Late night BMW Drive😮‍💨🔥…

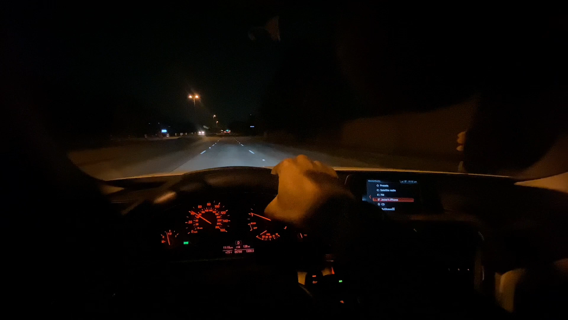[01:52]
let me on let me catch up to this car right quick damn motherfucking the whole other lane what the hell we got drunk driver in front of us y'all i'm gonna slow down i ain't finna crash tonight boy hell nah look he already all the way in the other lane if y'all can see it this motherfucking driving like he just drunk like he just won game game seven with the heats
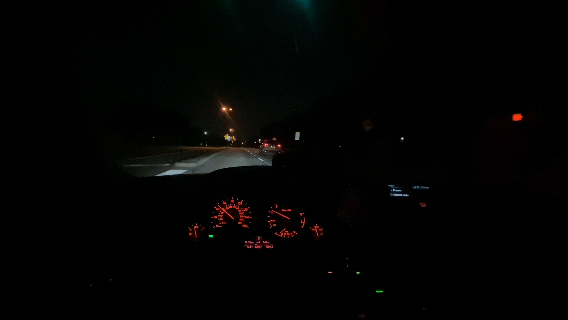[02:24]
only y'all let me get in front of this car right quick because this motherfucker driving hideous my first time doing a pov vlog y'all like bro it was so hard to me for me to control like the car with one hand bro but now like it
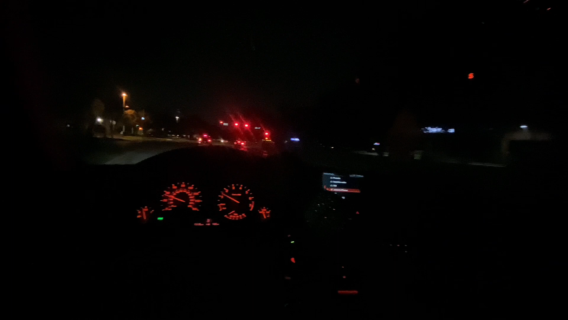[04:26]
i ain't lying i'll try to hit this up oh there's a girl inside there y'all know she drive reckless as a bit damn she's still pushing that motherfucking she don't give a fuck oh that's the nitsan ultima drivers i forgot about that shit that shit true because boy she pushing that hoe
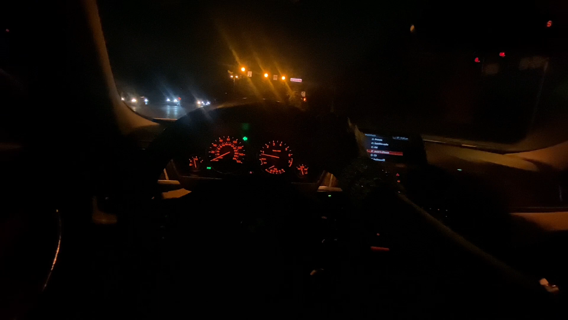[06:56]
is that car still going yeah i ain't finna take that risk come on come on i shoulda went damn i shoulda took that risk hey y'all let me know if this camera like the quality ass bro i feel like the quality ass i ain't lying i'm over here by the police station i should not be driving with one hand or phone out okay
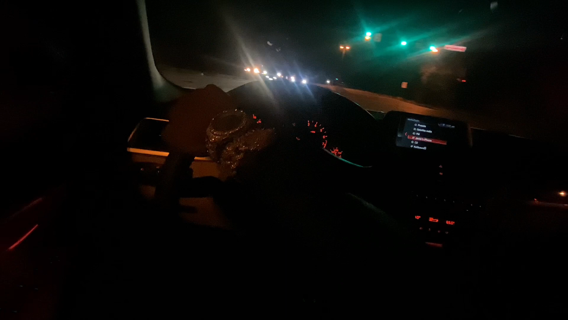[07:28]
i'm finna get a gopro because i'm recording this on my phone i feel like a gopro would be easier or
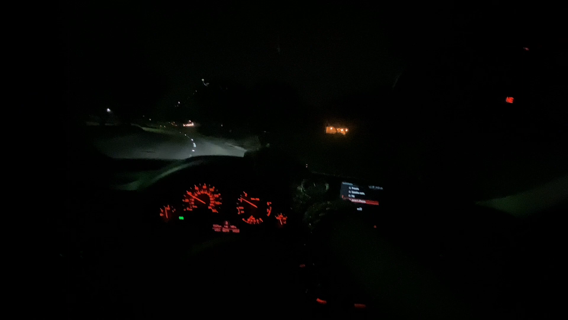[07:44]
whatever them cameras call you put on top of your head i feel like they'd be easier let
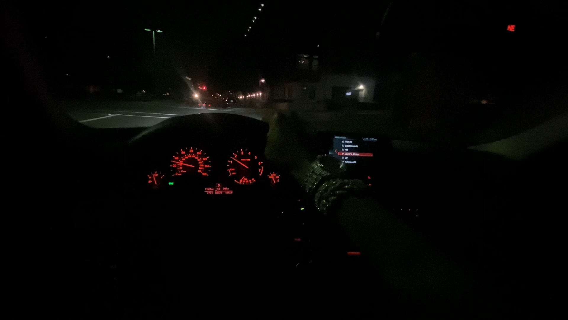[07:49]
me slow down around here let me slow down around here let me slow down around here